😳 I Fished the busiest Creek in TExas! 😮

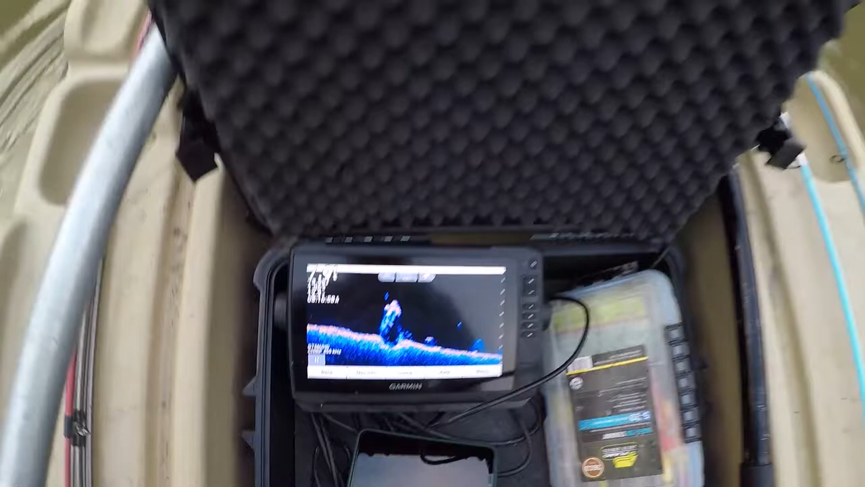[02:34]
Right over in here is a bunch of sticks in the corner right here and it got down to eight foot and it's been three foot the whole time.